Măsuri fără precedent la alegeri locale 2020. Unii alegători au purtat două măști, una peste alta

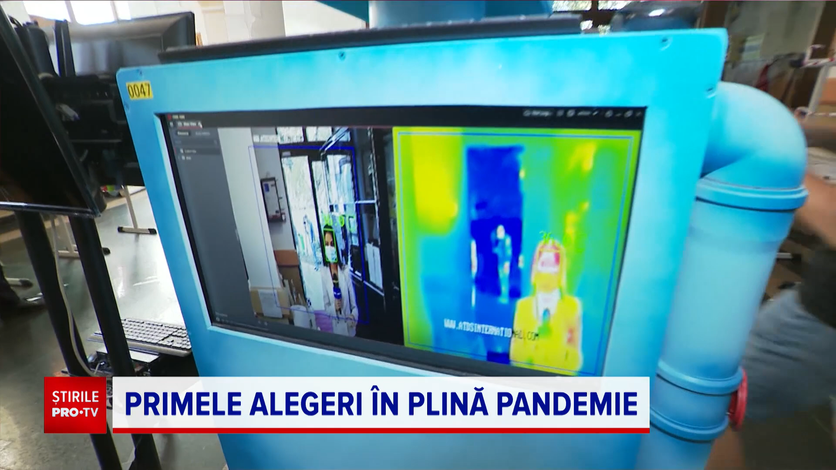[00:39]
Ne-a fost măsurată temperatura, ne-am dezinfectat mâinile și a trebuit să purtăm în permanență mască de protecție.